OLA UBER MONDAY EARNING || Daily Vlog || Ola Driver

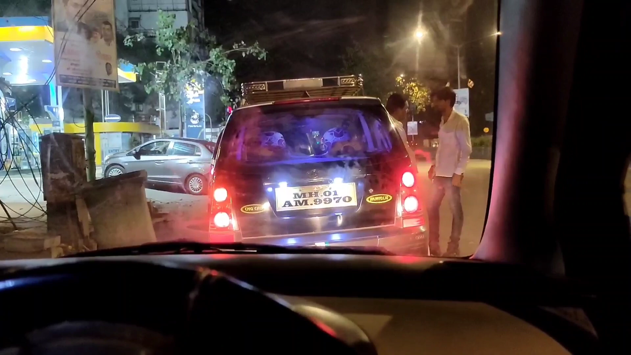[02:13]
अभी हम जो है सेंजी बराने के लिए लाइन में लेगे हुए हैं देख सकते हैं हमारे आगे जो है काली पीडी टेक्सी कड़ी है आज सामने जो है सेंजी पेंटल पंप है